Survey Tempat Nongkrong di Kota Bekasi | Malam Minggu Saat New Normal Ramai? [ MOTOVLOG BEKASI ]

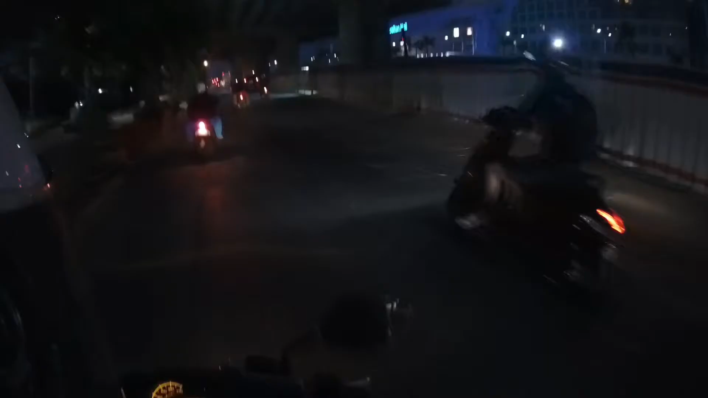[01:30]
Oke teman-teman, kita start dari Mall BCP ya, Bekasi Cyber Park, deretan samping Mall Metropolitan.
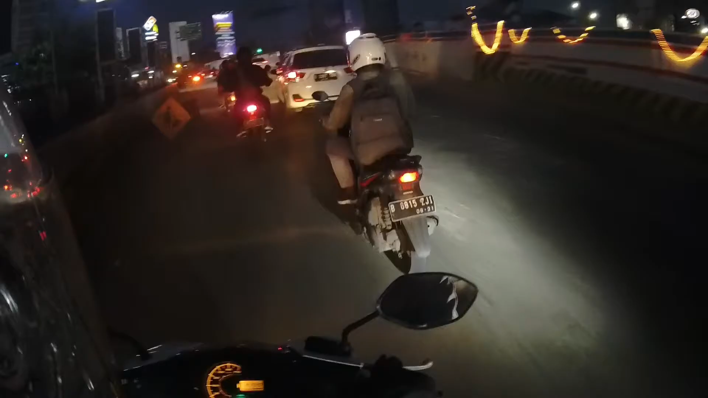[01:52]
Tapi dilihat-lihat ini mall sepi teman-teman, walaupun malam minggu. Sekarang ini sekitar jam 6 mau jam 7-an.
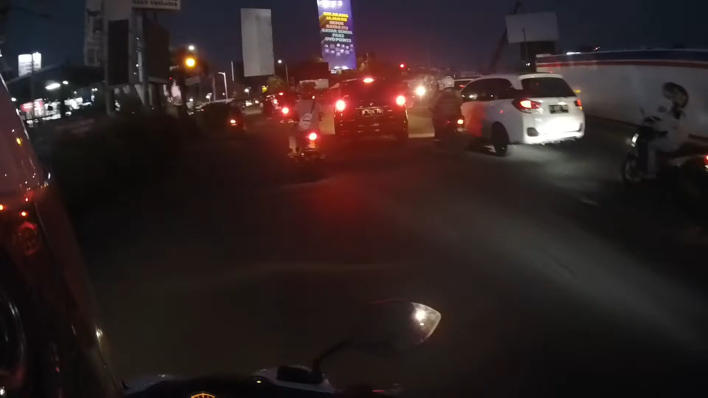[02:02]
Beberapa toko di BCP ada yang tutup. Kalau kita lanjut ke kiri, ke arah Summarecon ya teman-teman ya, karena Summarecon adalah tempat favorit nongkrong di Bekasi. Ya jadi begini nasib gua malam minggu di jalan. Ya udahlah, daripada nggak jelas, kita bikin konten aja.
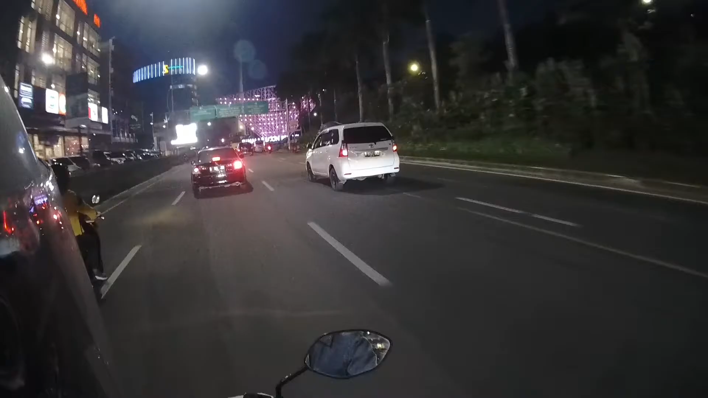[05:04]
Oke, kita udah di bundaran piramida kebaliknya Summarecon.
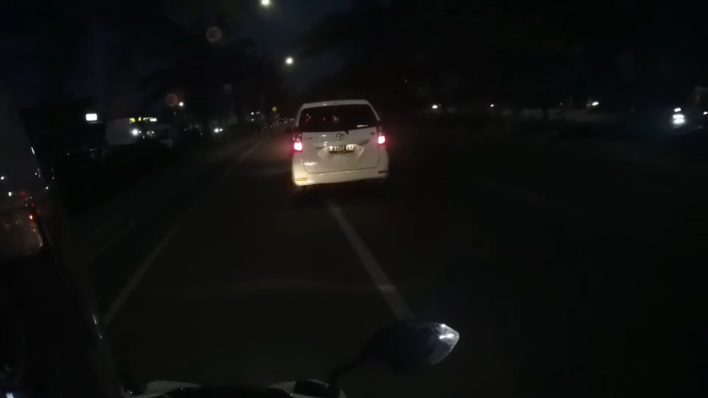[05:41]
Bandar Jakarta buka. Banyak Gojek juga di pinggir jalan ini.
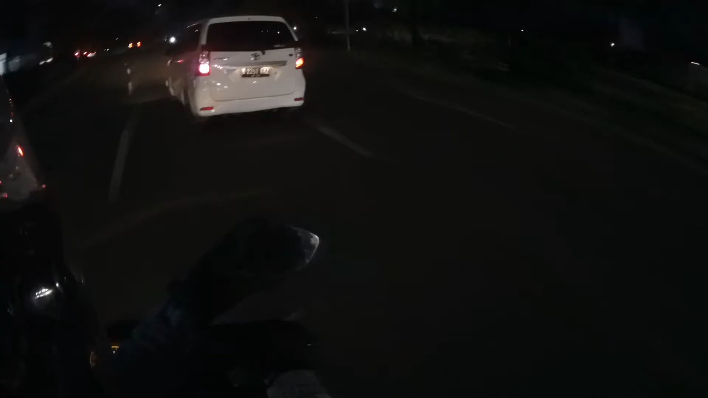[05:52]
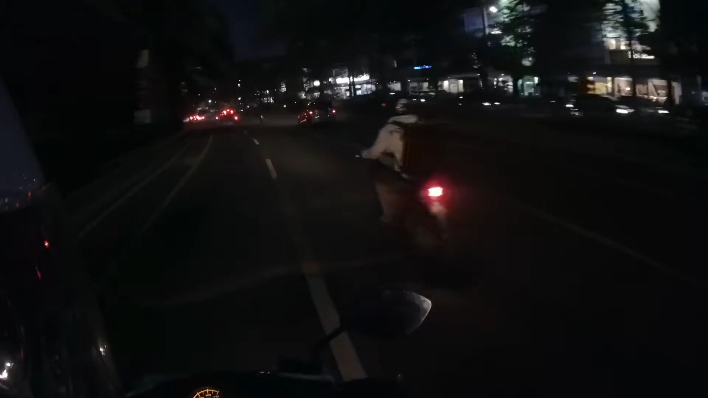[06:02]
Waduh, parkiran motornya penuh, teman-teman. Rame udah. New normal di Summarecon Mall Bekasi tetap ramai. Kita nggak masuk, teman-teman, ya. Soalnya kalau motor itu nggak bisa muterin lobby.
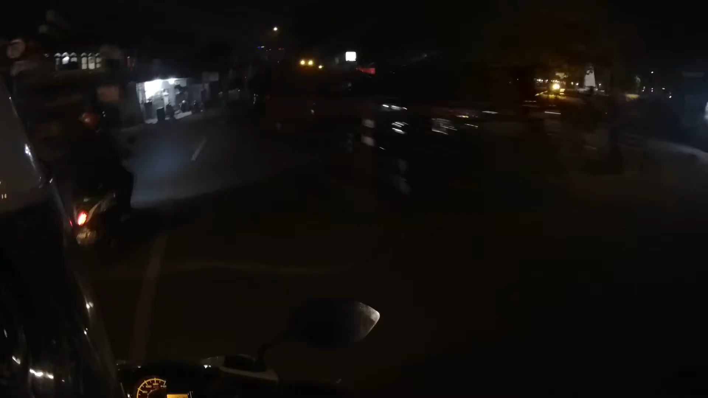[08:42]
Kita mau nyobain ngecek alun-alun kota Bekasi ramai apa enggak ya, teman-teman ya. Yang jualan banyak.
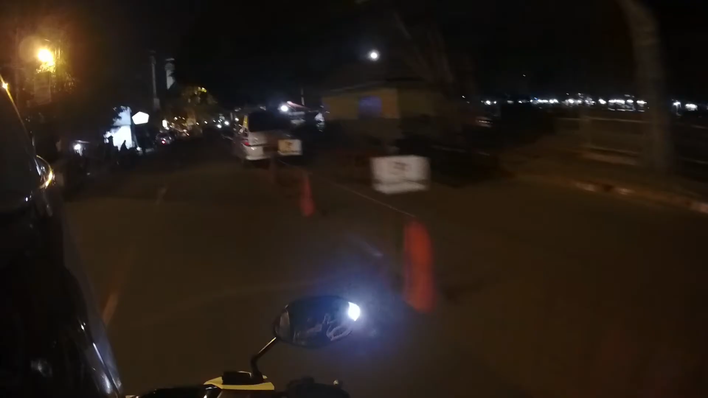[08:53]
Waduh, ramai ya. Ramai, teman-teman. Malam minggu di alun-alun Bekasi ramai.
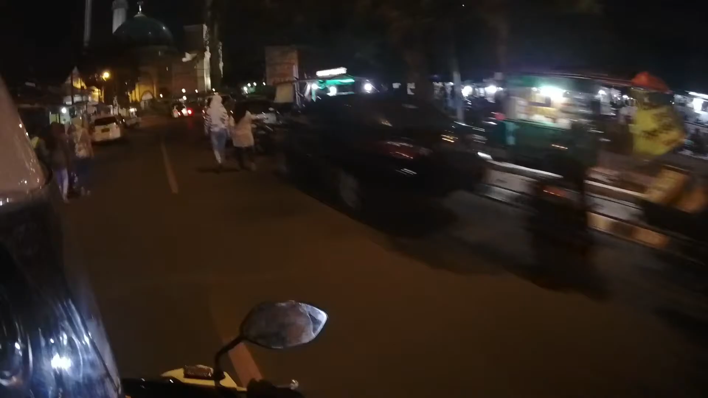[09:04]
Ini hampir di sepanjang jalan ada parkiran motor.
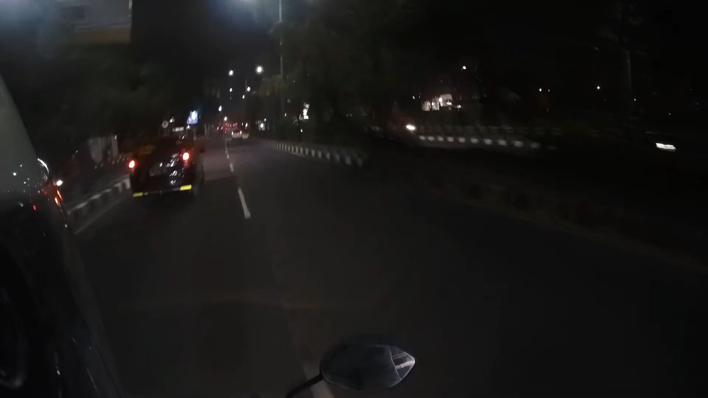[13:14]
Ayo kita go go go go, cari lagi tempat nongkrong yang lain. Pantau pantau pantau.
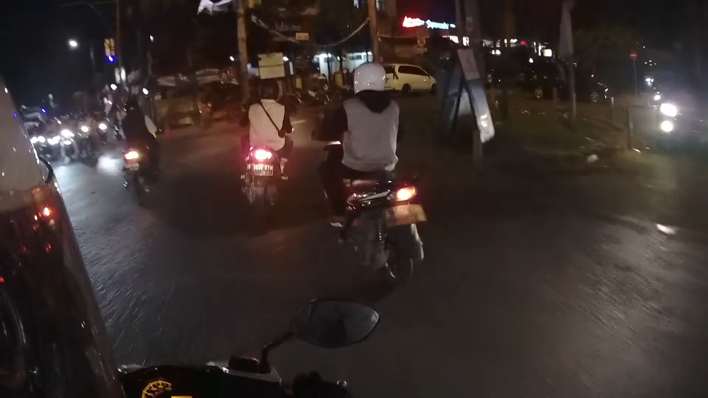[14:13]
Semua toko buka teman-teman. Di Abnormal juga ramai banget.
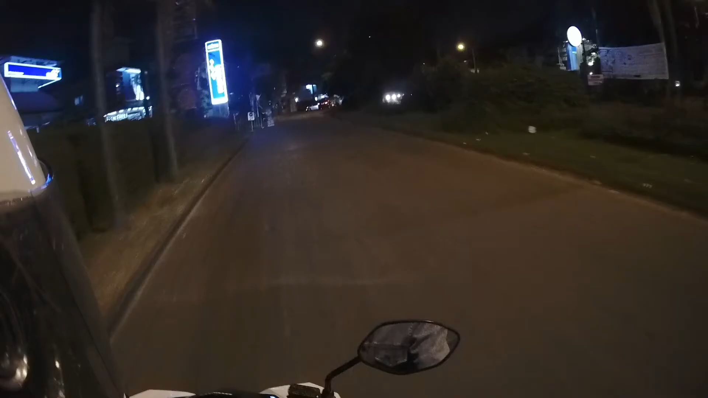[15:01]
Pelan. Enggak terlalu ramai ya, teman-teman ya.
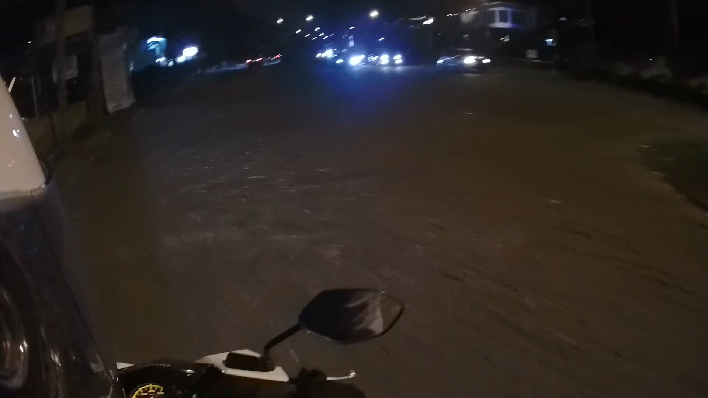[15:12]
Cuman tadi di Starbucks, Pizza Hut sama Abnormal doang yang ramai.
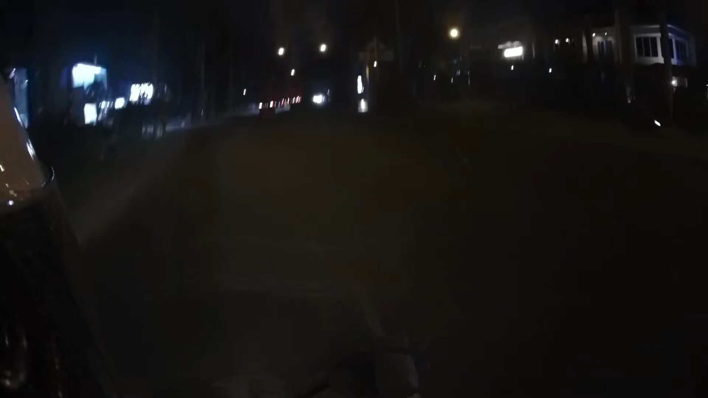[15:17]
Sisanya enggak. Soalnya ini tinggal deretan sini perumahan-perumahan doang. Aduh, jalannya kurang bagus. Shaking dah video gua nih.
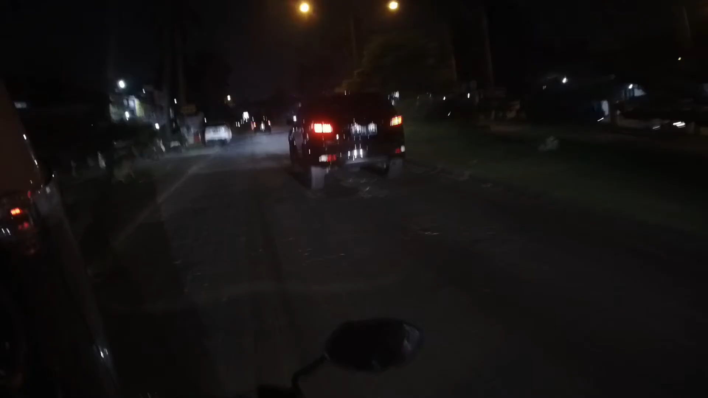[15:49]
Gua belum nemu Batagor dari tadi.
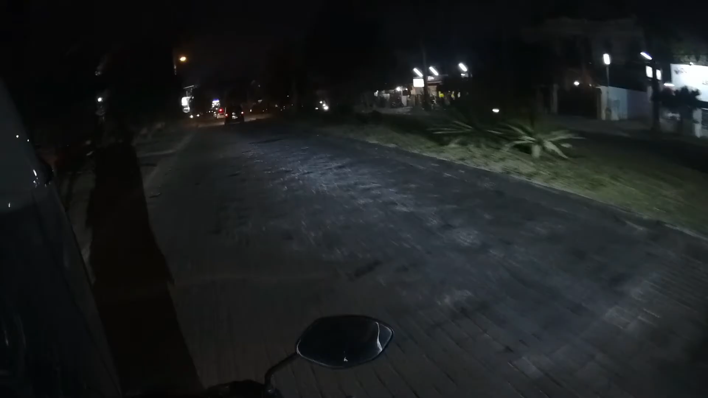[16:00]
Oke, ini udah di ujung Kemang, ada KFC.